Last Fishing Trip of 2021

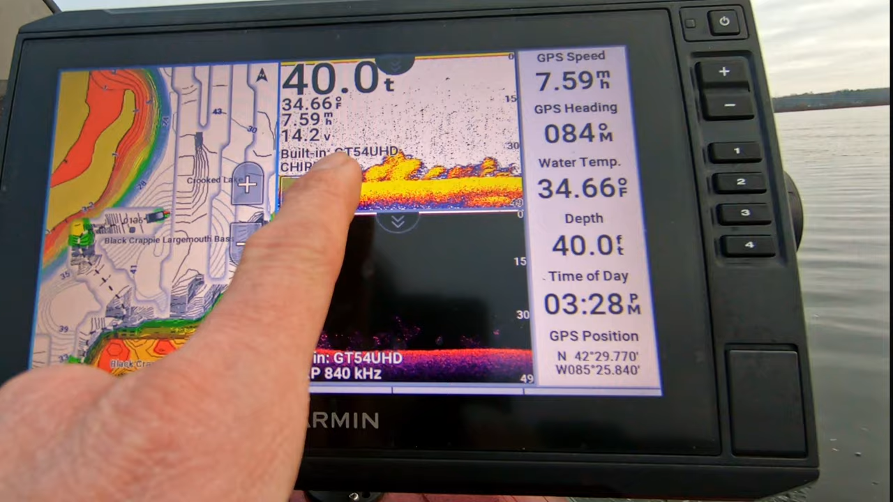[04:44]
On screen: depth 40.0 ft, water 34.66°F
All right, 40 to 45 feet of water is where I'm marking anything, basically.
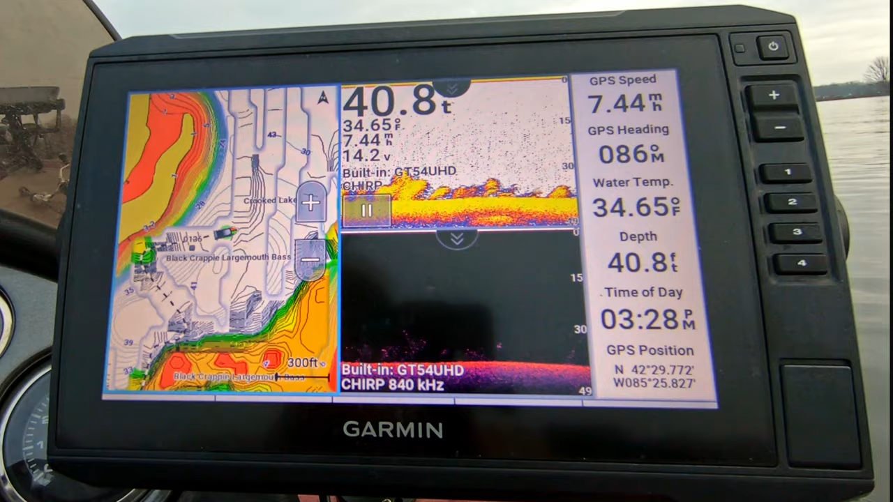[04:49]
On screen: depth 40.8 ft, water 34.65°F
Deepest part of the lake. We'll give it a try for a little bit with the blade baits, maybe a swim bait, whatever else we can cast away down there and see if we can get anything to bite.